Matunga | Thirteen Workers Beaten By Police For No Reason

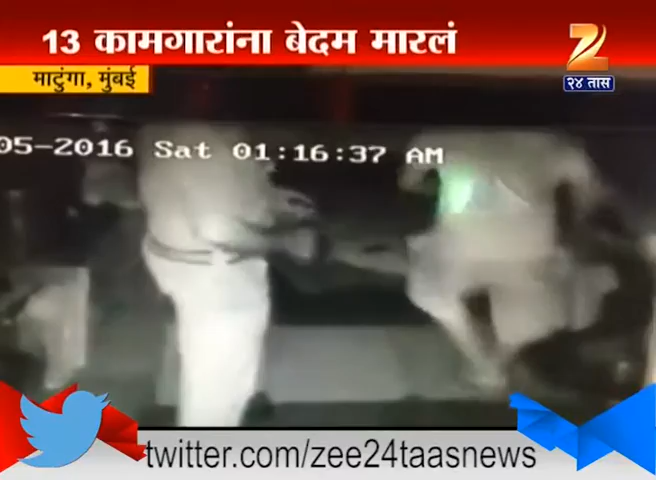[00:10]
मिटाईचा दुकानातिल कामगार जोर जोरा थसत उते तेवले दुकाना शीजार रसलेल्या थेलै पोलिस आंचो बत तयांचा वाज चला छेला और ये उत्या पोलिस करमचारां शाहु नगरी पोलिस टेशनी च्ते का Arriender
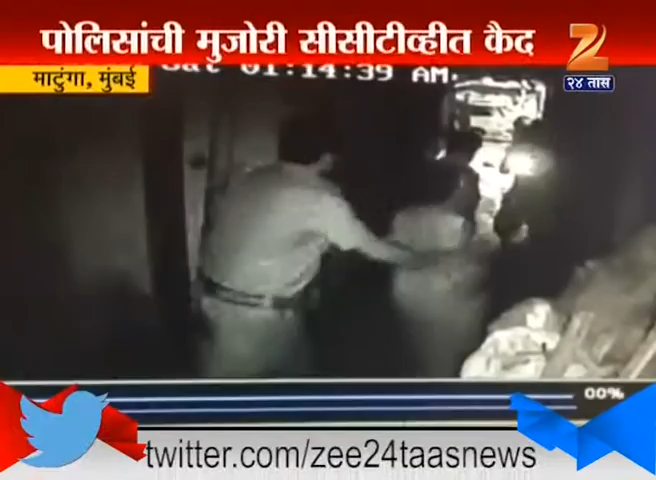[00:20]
पोलिस करमचारा ना गुरा सार्ख मारना पोलिसांची मुजरी दुखाना तिल सिस्टीवी कैमेरात काई जली आत या सात ही पोलिस करमचारान पेकी काई साध्यावेशत्तर काई गणवेश आत हुते।
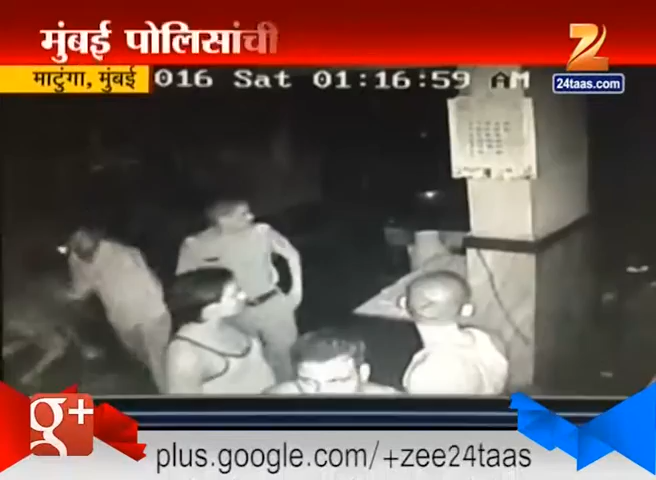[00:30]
जे ब्रदिनदी प्रशांत अंकुष्राव प्रशांत कुटलाही गुना गड़लेला नस्ताना पोलिसानी अमानुष माराहन केलिए मुंबई पोलिसांचा जो वारंवार आशापद्धीजा चेरा समोरितु तो चियावली